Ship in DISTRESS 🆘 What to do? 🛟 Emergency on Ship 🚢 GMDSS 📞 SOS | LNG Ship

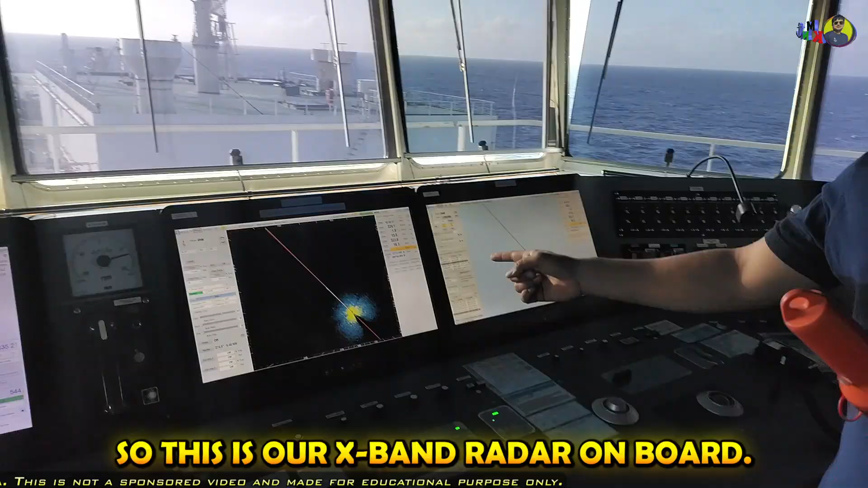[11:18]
All other ships as per the SOLAS requirement and GMDC's requirement will be having an X-band radar.